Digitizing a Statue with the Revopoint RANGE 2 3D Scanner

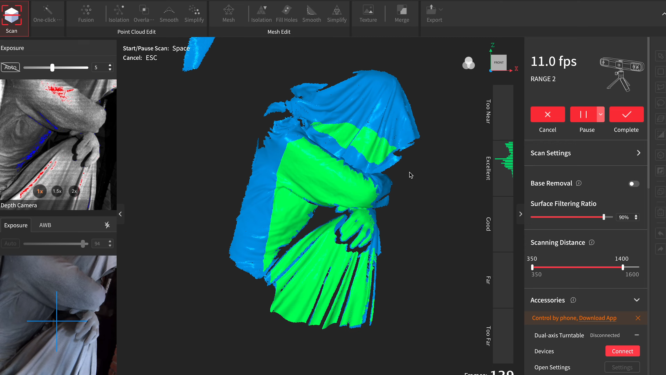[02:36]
At first, I tried doing this scan outside, but the sunlight was overexposing the scanner,
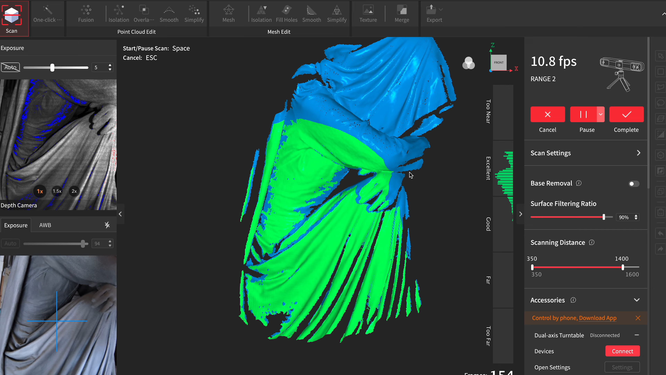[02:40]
which uses infrared light. So we brought it into the garage.
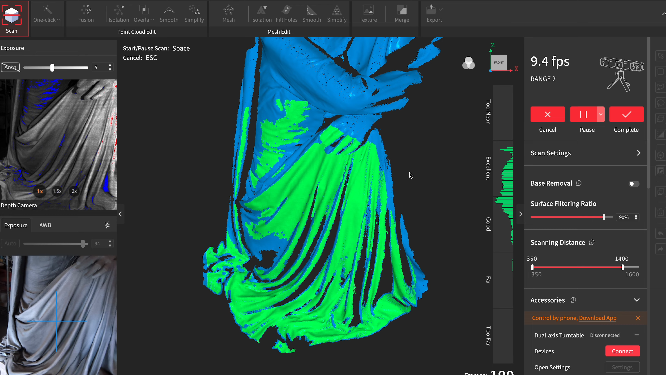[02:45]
I'm scanning one side at a time, pausing,
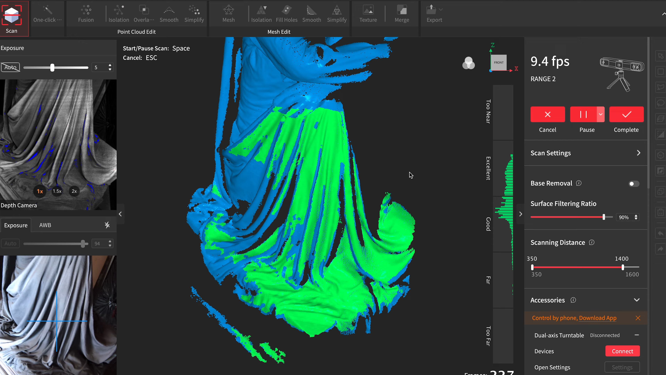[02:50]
turning the statue, and resuming the scan. Because the scanner picks up a bit of these cemetery columns in the background at each position,
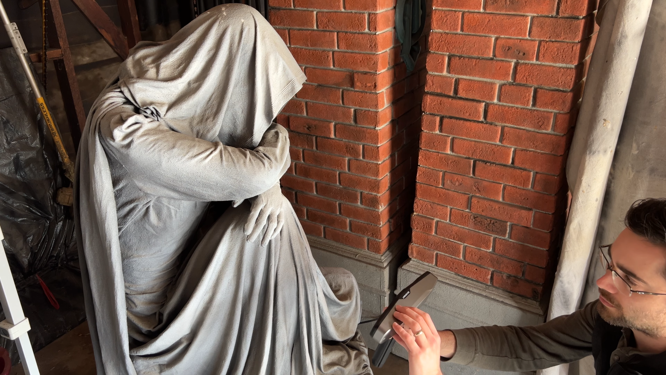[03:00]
the software is going to think that there are many columns surrounding the statue all around. That's not really a problem, because we'll trim those away in the editing steps. The first time I tried processing this scan, I set the detail level to the finest setting, which is 0.3mm.
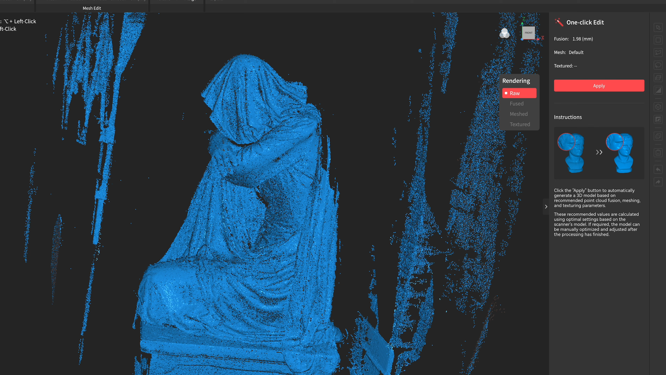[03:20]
And that proved to be more than my computer can really handle. If you think about it, setting points in 3D space every
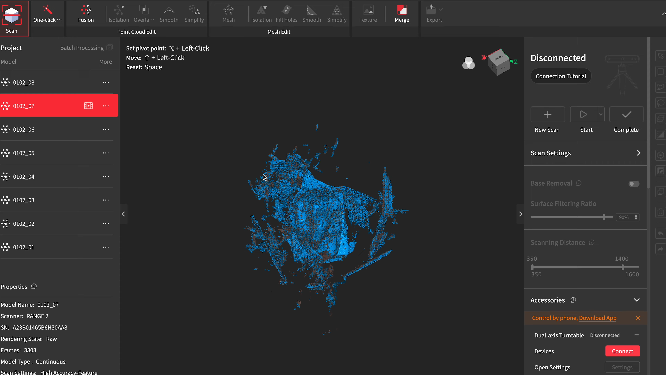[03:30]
0.3mm over a model that's almost 5 feet tall is a huge amount of data, and it made the project file almost 8GB.
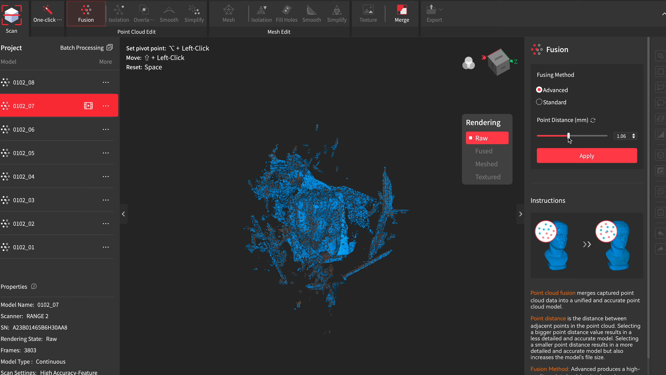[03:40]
I reprocessed the fusion at 1mm, and it was much more manageable. This means that the result is going to be less detailed than what the scanner is capable of capturing,
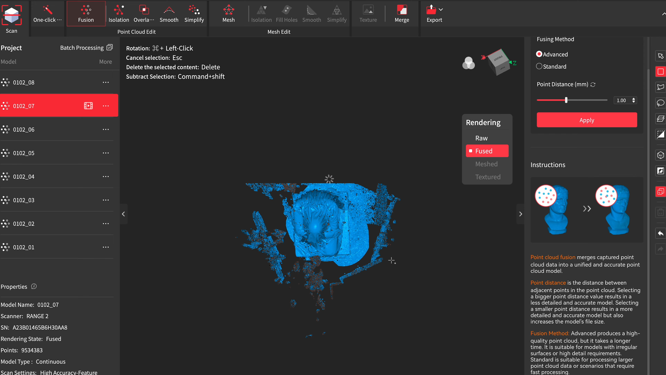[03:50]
but since the final output will likely be a smaller scale 3D print, it's going to be plenty.
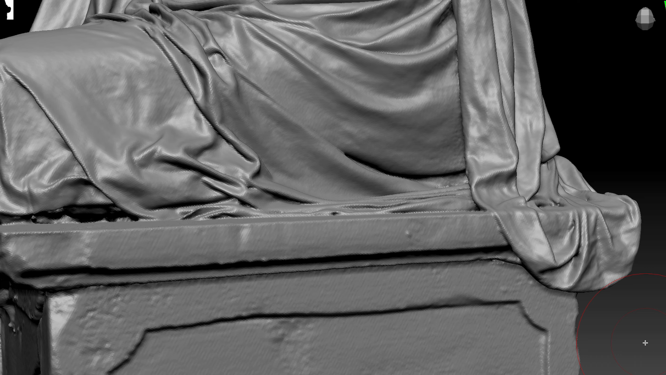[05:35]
The only problems I have are a few areas inside the hood, between the arms,